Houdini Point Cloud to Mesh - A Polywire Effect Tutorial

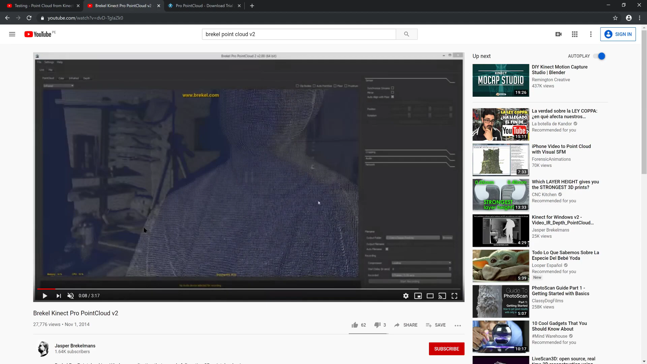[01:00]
Since I don't own a Kinect anymore, in this tutorial we are going to use an example Alembic file that is generated using this Breckel software.
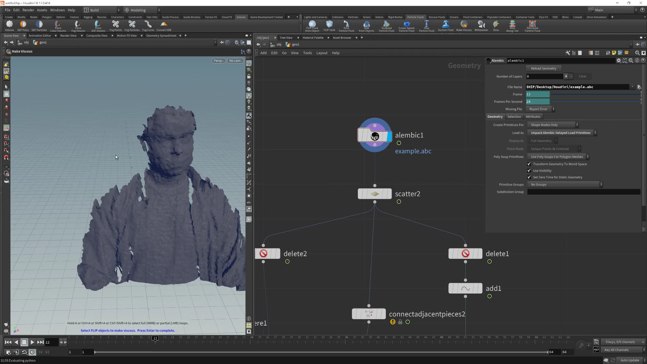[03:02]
And the next thing I did was to use this scatter node. That is going to generate points using this information. So if I click here, what it is doing is generating some points in a 3D space.